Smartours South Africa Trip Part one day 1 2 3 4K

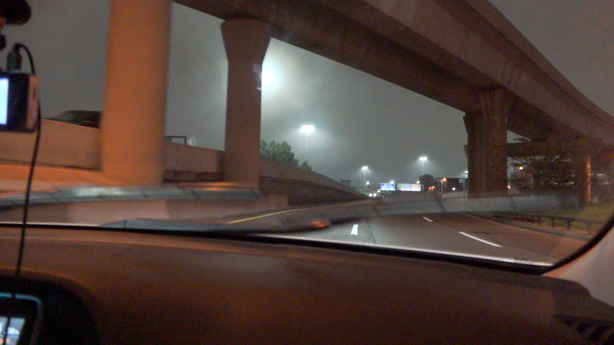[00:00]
Turn slight left onto Terminal 4 departing flights and then keep left. Keep left onto departing flights. In 0.3 miles, the destination is on your right. Okay, now we're going to South African Airways.